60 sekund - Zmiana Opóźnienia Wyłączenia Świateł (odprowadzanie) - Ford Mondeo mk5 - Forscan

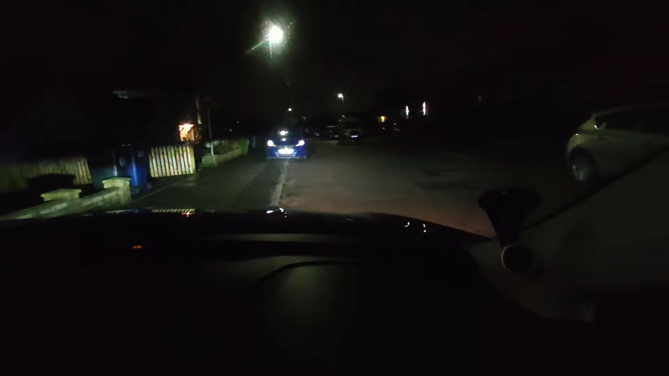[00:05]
Dzisiaj Wam pokażę jak zmienić ustawienia jeśli chodzi o długość świateł które się świecą Po wyłączeniu stacyjki i wyjściu to wtedy te światła pozostają włączone Tak jak teraz widzicie stacyjka
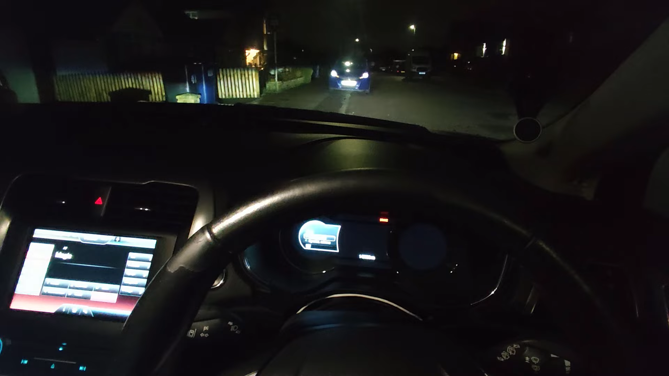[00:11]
wyłączona Otwieramy drzwi a światło jeszcze się świecą nadal Ja aktualnie mam ustawione na 20 sekund Jakkolwiek to można zmieniać tutaj w ustawieniach Więc wchodzimy tutaj w ustawienia